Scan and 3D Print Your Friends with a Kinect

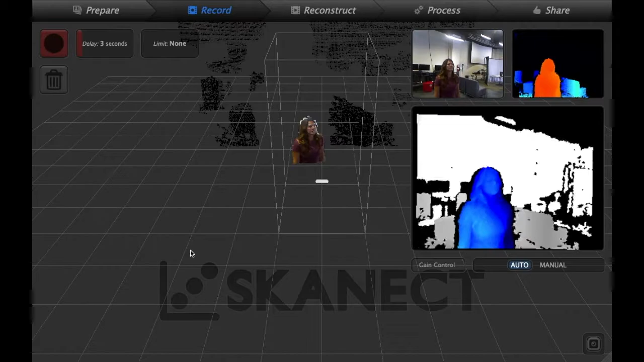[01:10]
You can see what you're scanning in the box in the middle of the screen in
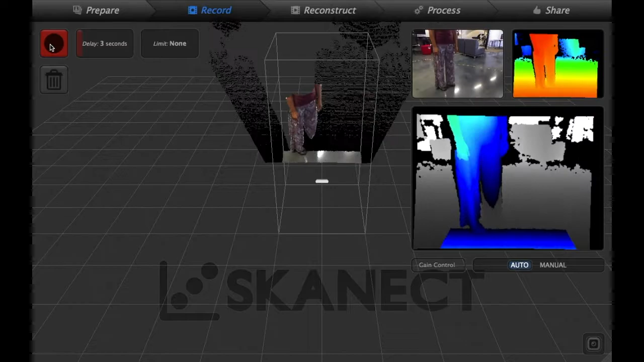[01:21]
full color and then in the right what looks like a heat map.
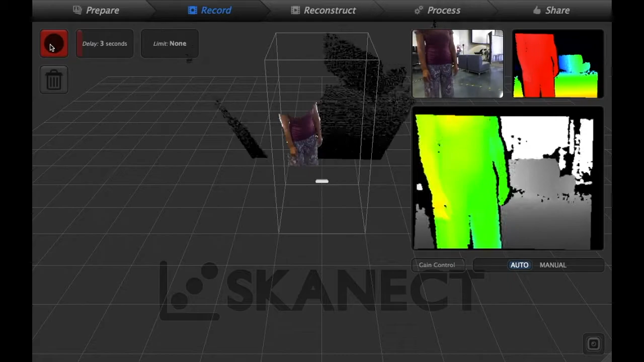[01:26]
You want that to be green. Once you click the record button in the top left,
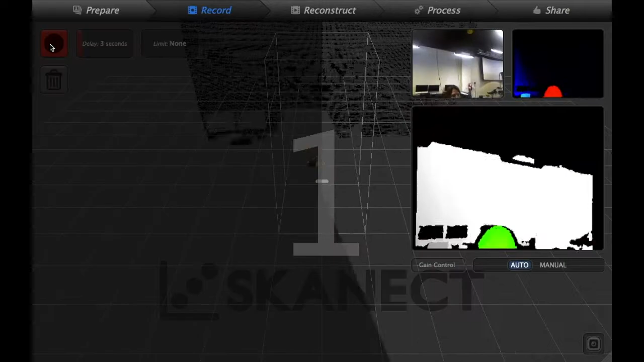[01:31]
counts down and the scanning has begun.
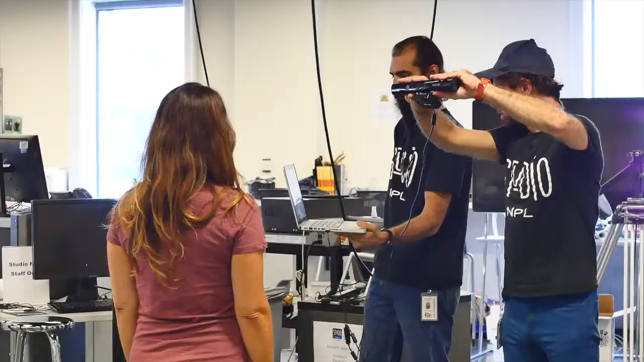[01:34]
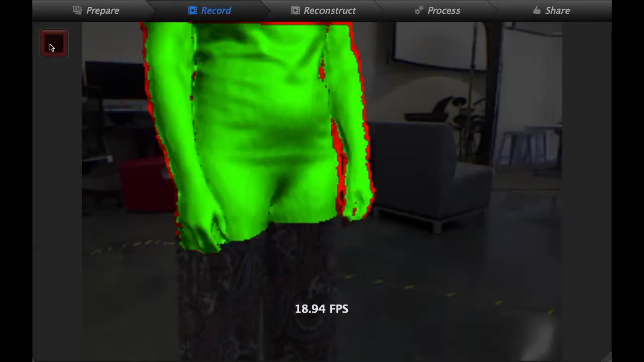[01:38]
You want to make sure the whole time you're doing it.
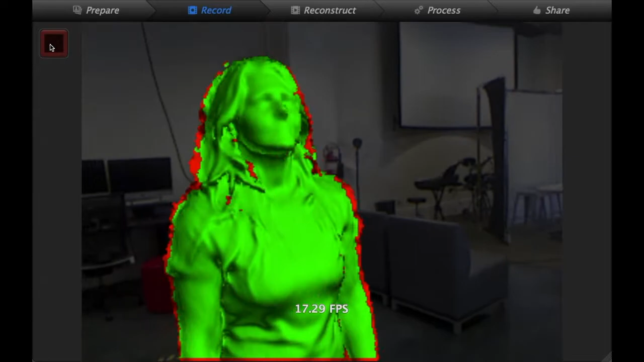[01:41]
Now what you're scanning appears green.
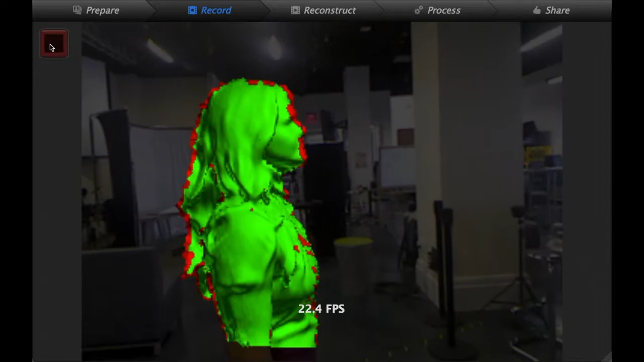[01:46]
Chris is keeping the scanner pretty much perpendicular
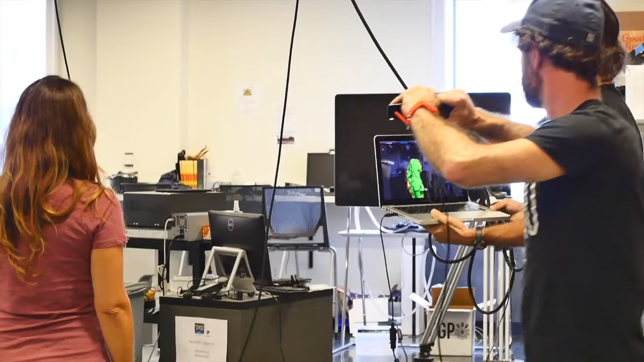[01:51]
to who he's scanning or what he's scanning.
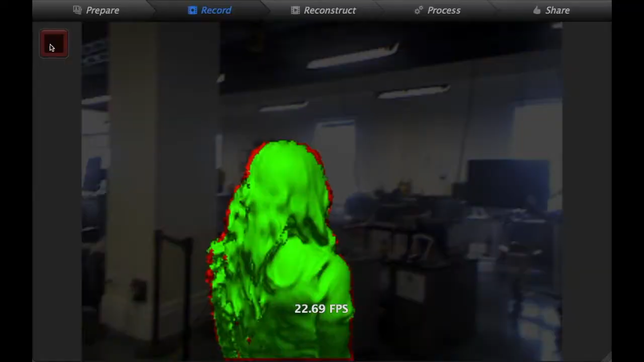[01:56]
Not tilting the scanner but keeping it straight on.
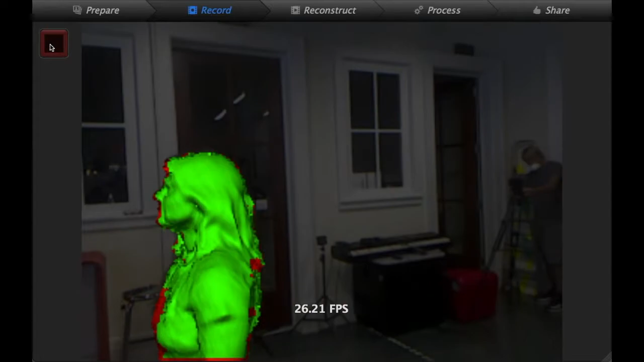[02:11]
Here's our last area from the direct front.
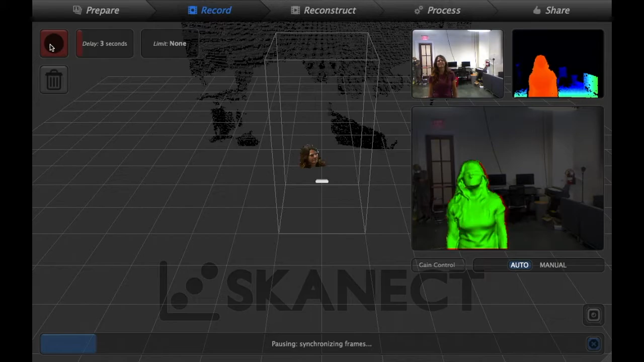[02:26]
And then the file processes. You can see the grayish or light gray model in the center there.